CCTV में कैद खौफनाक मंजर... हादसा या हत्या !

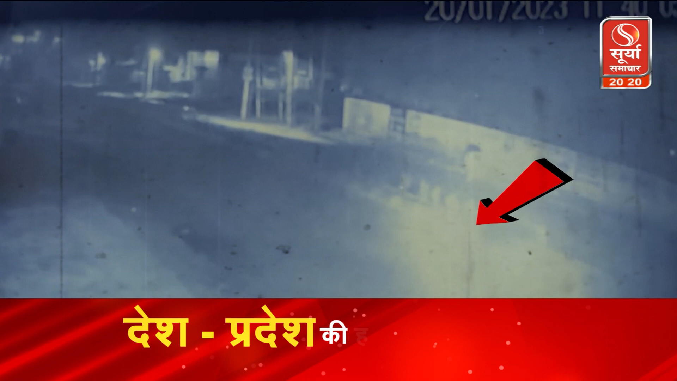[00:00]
सिर्सस हादिसे की ऐसी तस्वीर सामने आई है जिसे देखकर रॉंक्ते खड़े होना मामुली सी बात है रात के अंधेरे में एक तेज रौफ़तार कार सड़क के डिवाइडर से तकरा